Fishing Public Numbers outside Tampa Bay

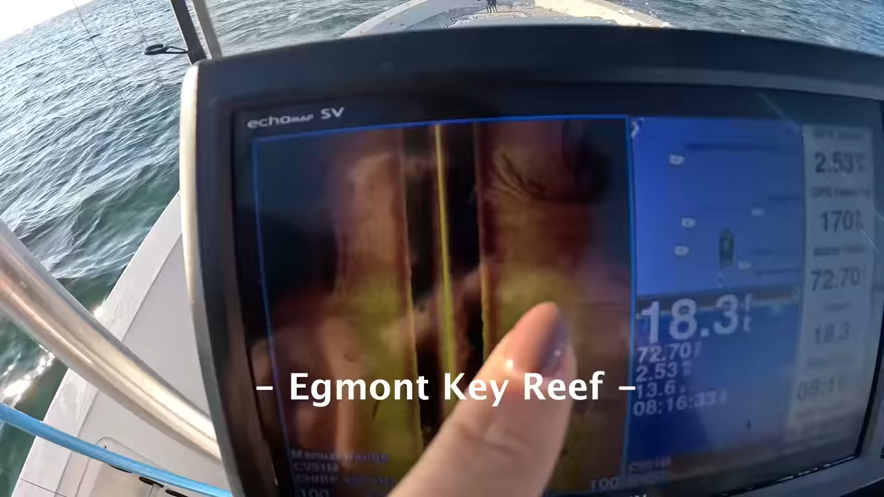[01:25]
So right now we are on Egmont Key Reef, out here of the Skyway. See, like that's just all bridge pilings they drop.
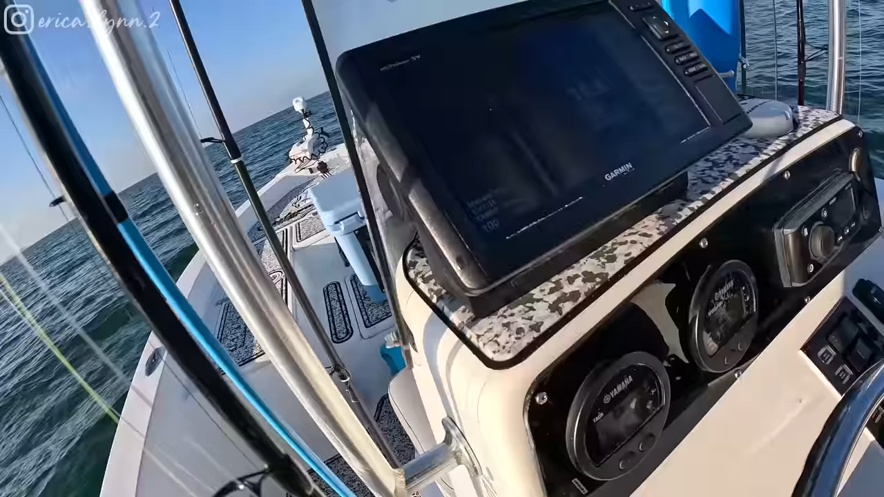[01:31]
They're all numbered. There's like 12 of them. You guys can probably see the Skyway in the background.
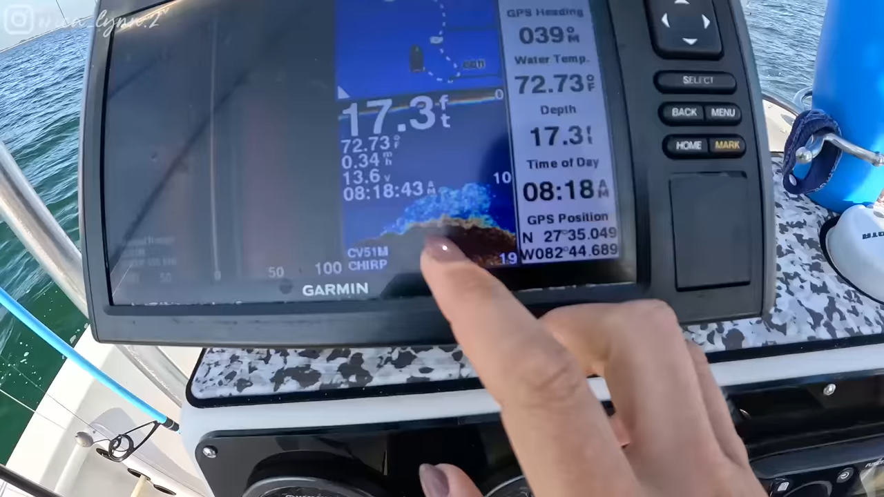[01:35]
On screen: depth 17.3 ft, water 72.73°F
They've got a whole bunch of bait right on the top of the structure. About 10 feet higher than the rest of the little ledge.